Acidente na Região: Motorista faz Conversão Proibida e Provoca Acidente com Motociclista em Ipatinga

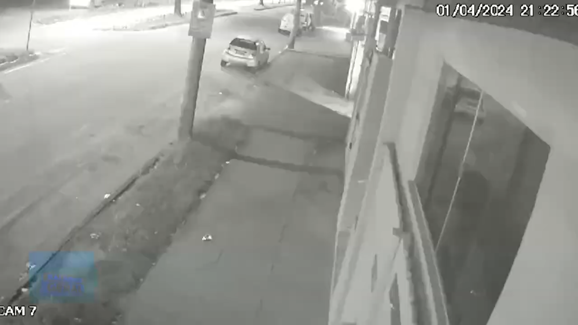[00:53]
E eu já começo chamando as imagens do circuito de monitoramento que registrou o exato momento deste acidente, ontem, na Avenida Londrina, no bairro Veneza. Aí nas imagens a gente vê o momento em que o motociclista trafega pela Avenida Londrina e ele é surpreendido por um veículo, um carro, que atravessa na frente dele e faz uma conversão.